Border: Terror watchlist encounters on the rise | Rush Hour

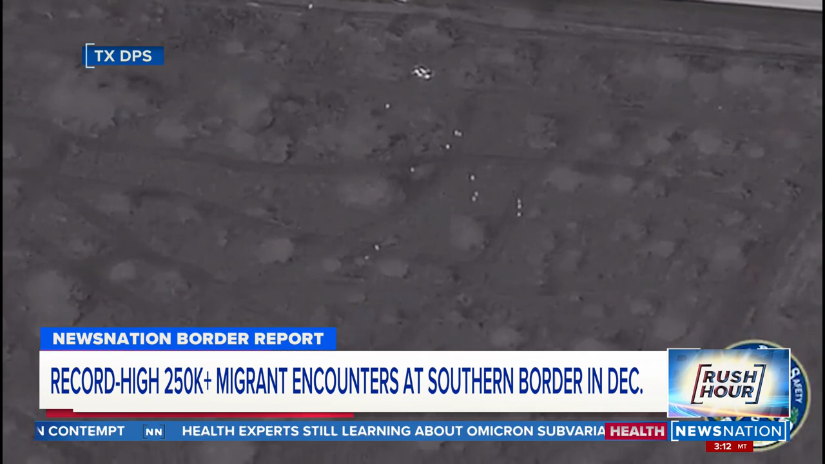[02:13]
where 15 migrants bailed out of a car in a field and took off running. Thermal imaging was required to track them down. Jonathan Lyons, Yuma County supervisor, believes deterrence is the first step.